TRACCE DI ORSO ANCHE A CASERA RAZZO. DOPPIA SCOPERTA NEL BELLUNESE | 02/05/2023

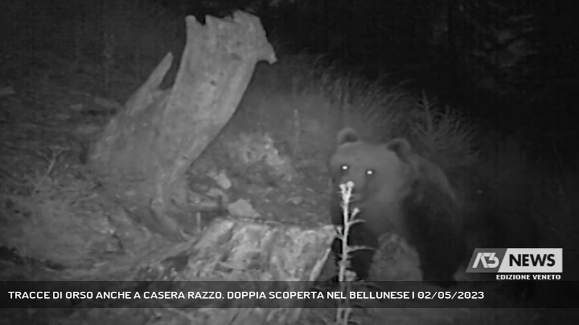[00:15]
Terminato il letargo, gli ursi ricominciano a transitare nel bellunese.